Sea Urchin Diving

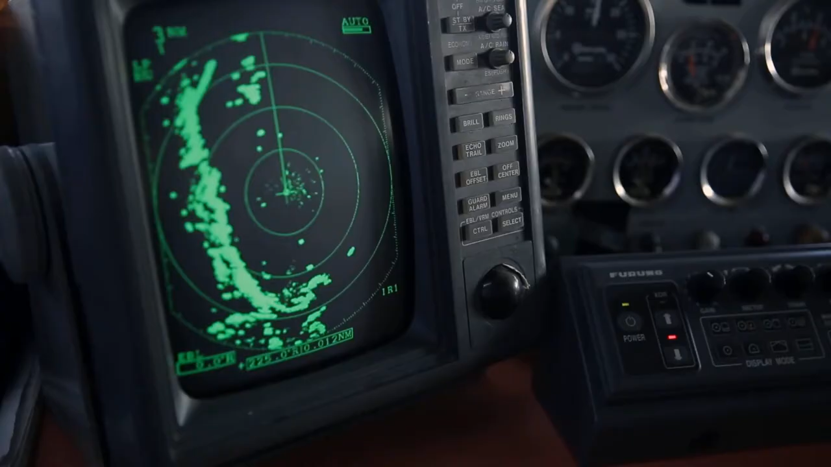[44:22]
You have to be really good at using your equipment on the boat, your sonar, your fish finder.